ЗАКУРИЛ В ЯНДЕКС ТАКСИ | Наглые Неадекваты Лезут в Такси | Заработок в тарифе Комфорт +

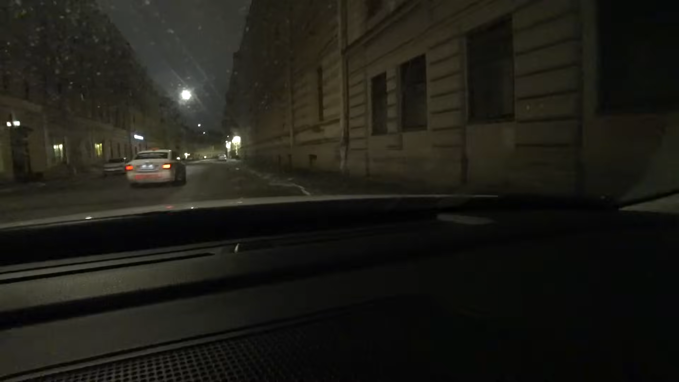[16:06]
Но все равно, то есть обычно Питер в это время в 7 утра забит пьяными людьми. Посмотрите, просто пустота. Комфорт 10 минут, 560 рублей.